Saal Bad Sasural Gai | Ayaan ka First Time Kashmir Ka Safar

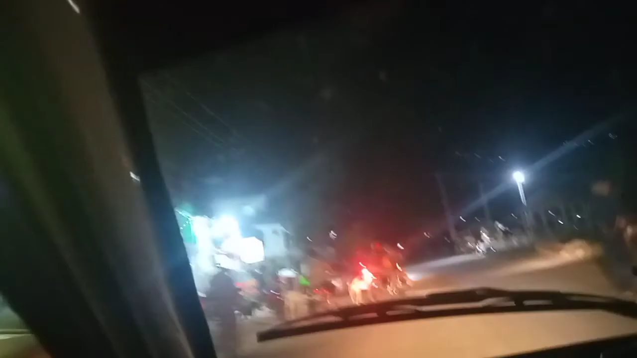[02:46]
जो है हम अपने एरिया में नहीं अभी पहुँचे, वहाँ पहुँच के भी मैं आपको दिखाऊँगी।
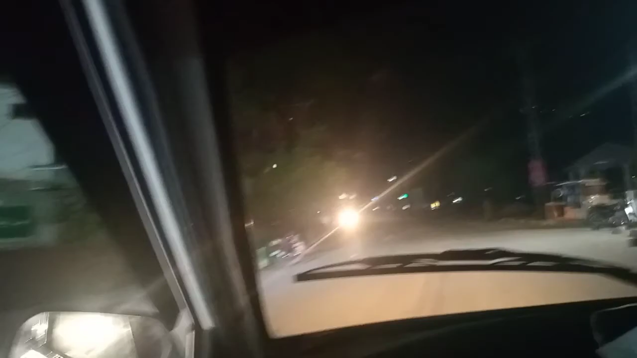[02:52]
ये सामने देखें जी, ये सारे घर हैं, ये जो लाइट्स आपको नज़र आ रही है ना ऊपर तक टॉप तक, ये जो हैं घर हैं सब।